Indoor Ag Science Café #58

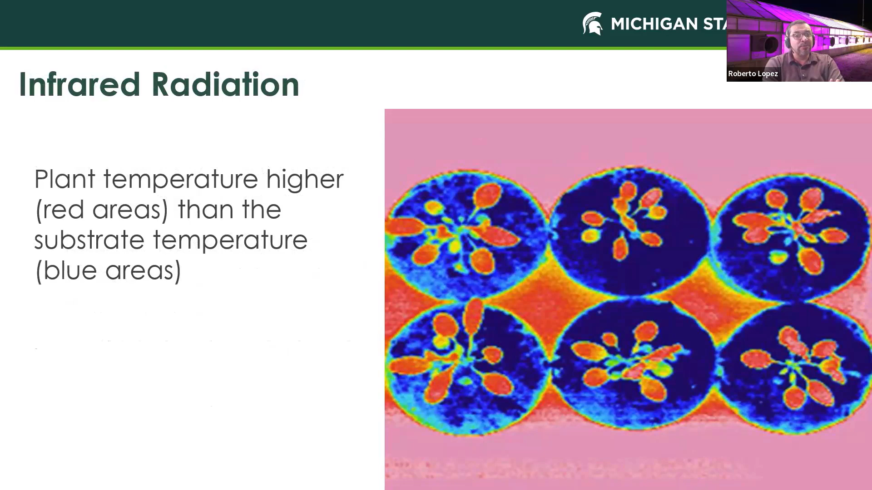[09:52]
And, as we can see in this photograph, oftentimes we find that the plant temperature is higher than the substrate temperature. And, obviously, in this photograph, it is a potted plant, but, again, that water temperature is also going to be very important.
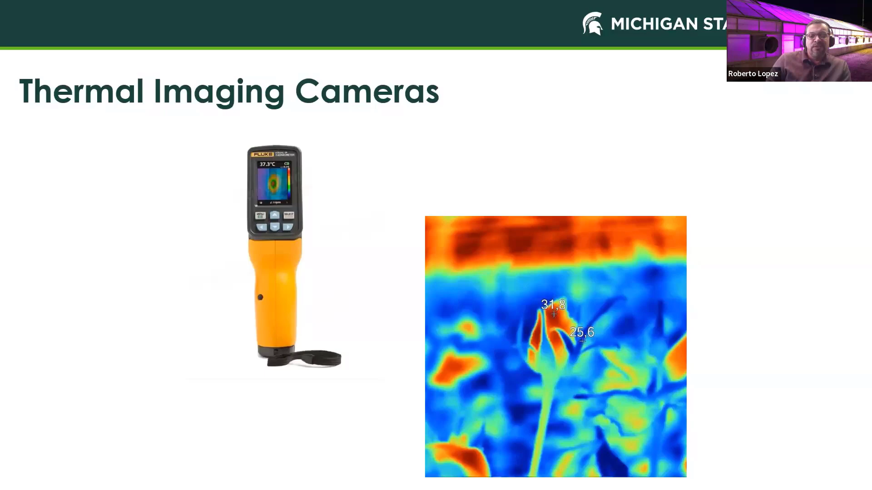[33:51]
Is there an infiltration of warmer or cold air coming in through one of the walls? So, these can be used for those purposes. And, again, here's some other examples of measuring substrate temperature.